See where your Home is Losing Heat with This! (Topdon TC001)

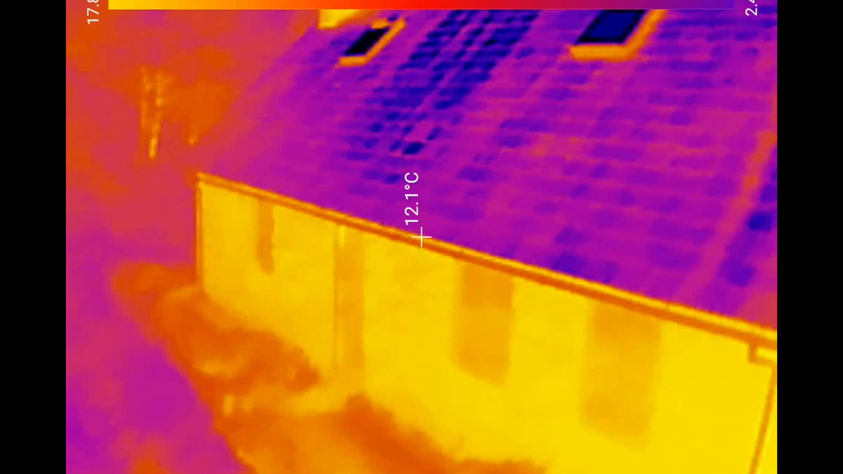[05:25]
On screen: spot 12.1°C
particular building i think it's a converted uh like hound kennels
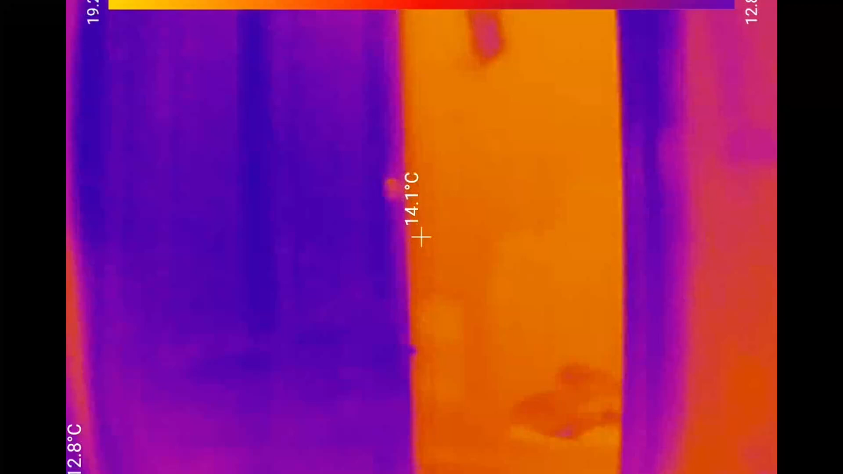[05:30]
On screen: spot 14.1°C
and just inside the doorway it's a big like vaulted area full height
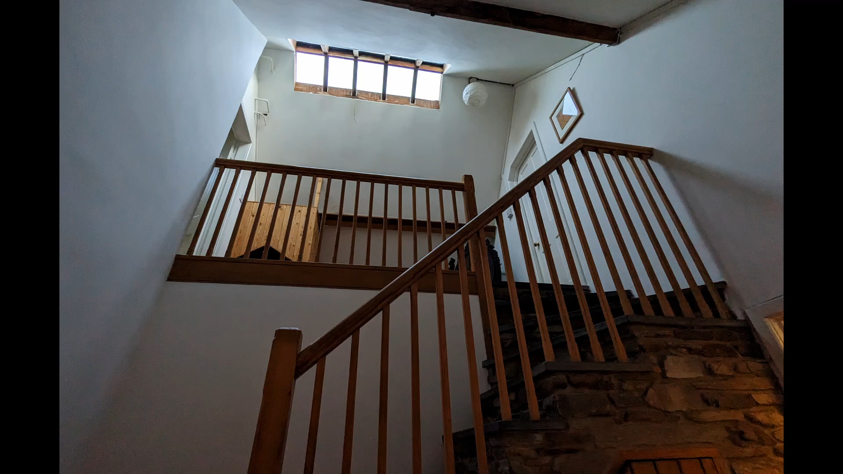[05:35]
and on the back side this is the north side
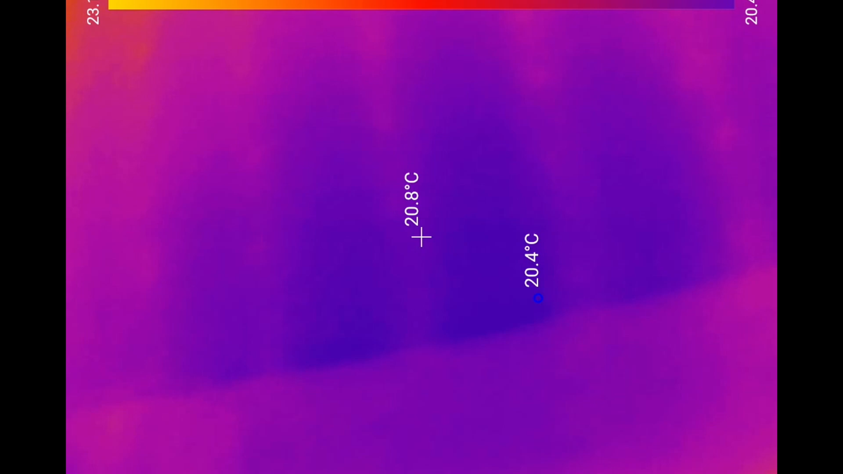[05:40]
On screen: spot 20.8°C, min 20.4°C
you can see where the rafters are but you can especially see it up the top it's heated through the slate roof
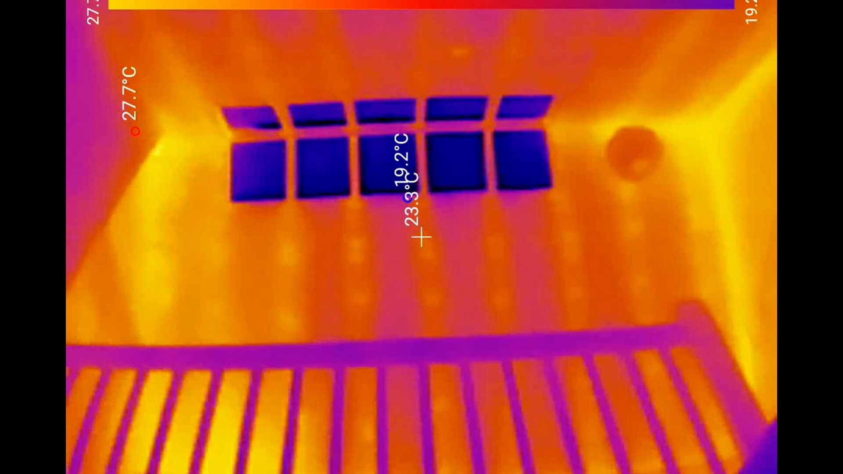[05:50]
On screen: spot 23.3°C, max 27.7°C, min 19.2°C
through the rafters and you can see the actual nails are glowing as well just there that is the switch for the immersion heater and
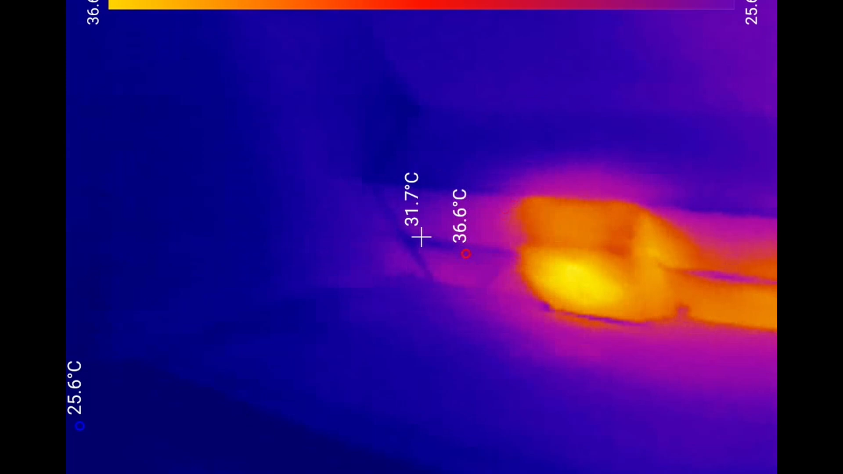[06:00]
On screen: spot 31.7°C, max 36.6°C
we'll go through into the bedroom you can see the rafters clearly i don't believe that they've used
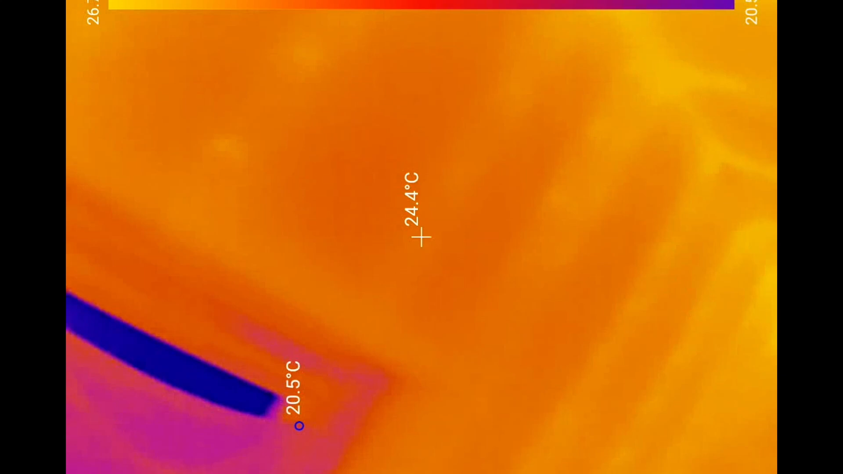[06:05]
On screen: spot 24.4°C
insulation underneath the rafters it probably got converted many years ago
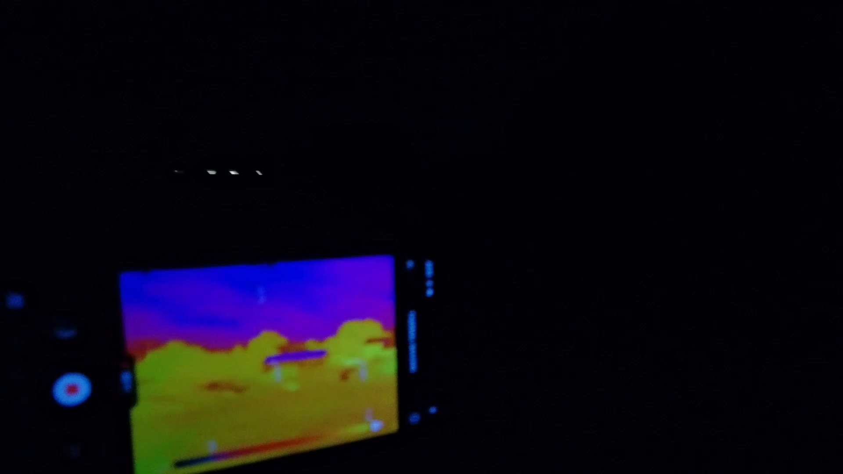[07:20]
then i can walk along with this and i know exactly where i'm going so you can change the color
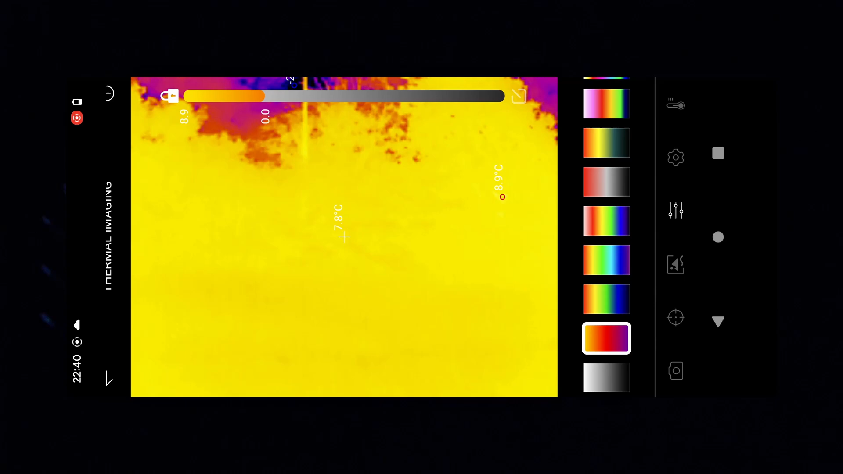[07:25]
On screen: spot 7.8°C
grades it's a black and white and stuff and purple and green what we're going to do we're going to go inside the house now
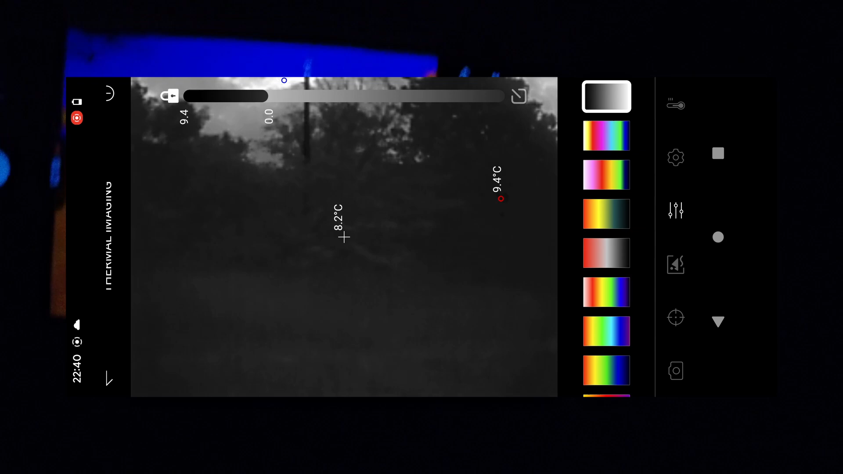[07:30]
On screen: spot 8.2°C, max 9.4°C
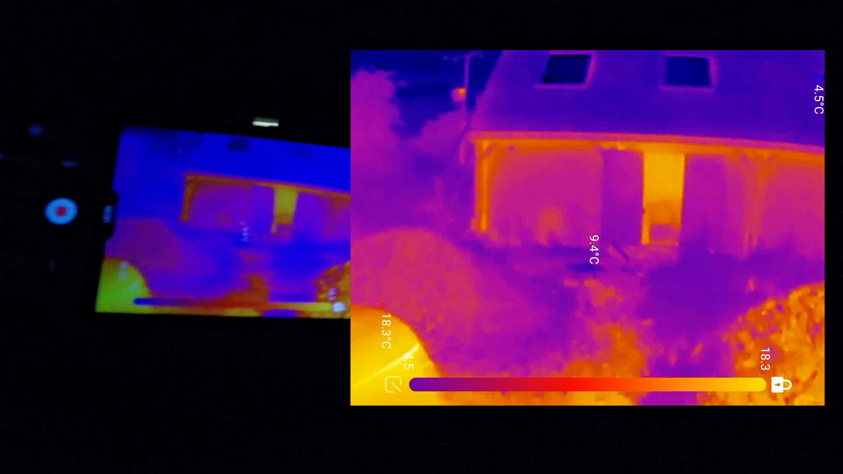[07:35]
On screen: spot 9.4°C
and uh take a look inside to see whether
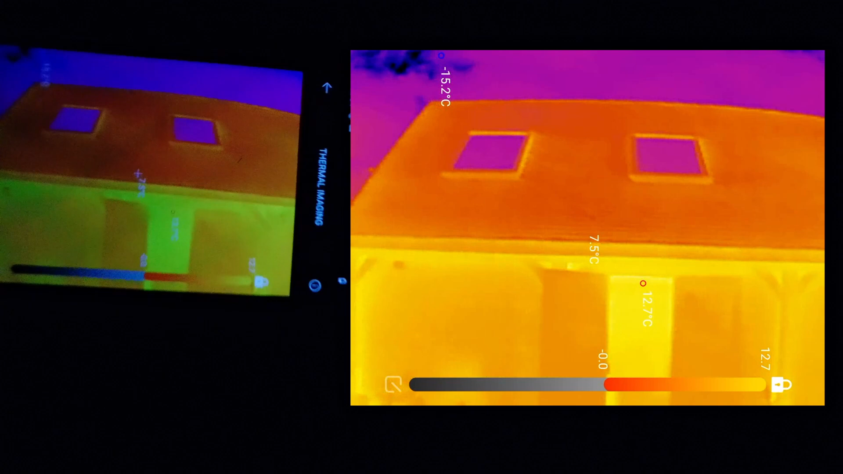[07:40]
i've got any thermal issues anyway it looks weird uh the
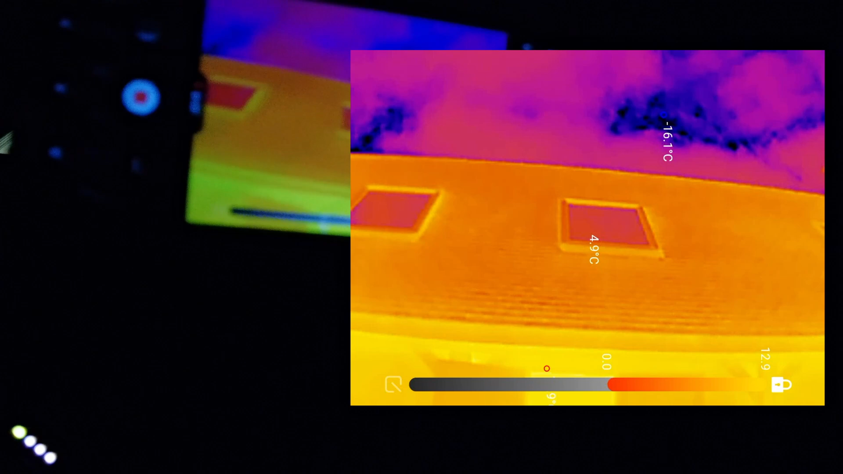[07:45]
On screen: spot 4.9°C
velux is there a lower temperature than anything else i mean it's just mental how you can see that look